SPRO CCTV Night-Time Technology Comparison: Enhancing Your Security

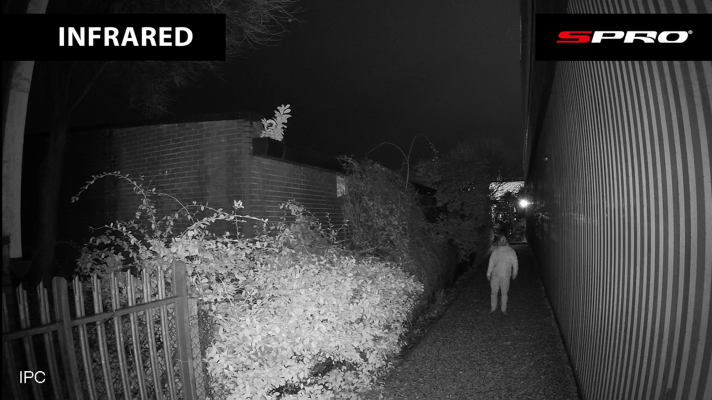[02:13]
color night or starlight technology isn't an option and as i reach the 10 meter mark this is the type of image that you can expect to achieve